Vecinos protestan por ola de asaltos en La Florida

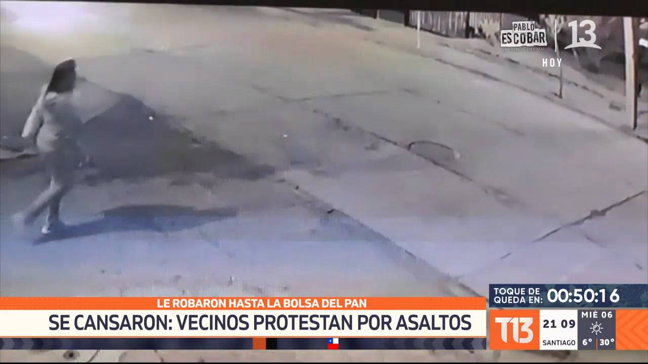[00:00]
Venía tranquila sin mayor apuro de regreso a casa tras comprar en el almacén del barrio Pensó que le estaban dando la pasada para cruzar, dudó un poco, claro, es que no era eso El conductor se bajó, sacó pistola y la apuntó, le quitó la billetera, su teléfono, ni siquiera le dejó la bolsa con el pan que recién había comprado Una mujer igual,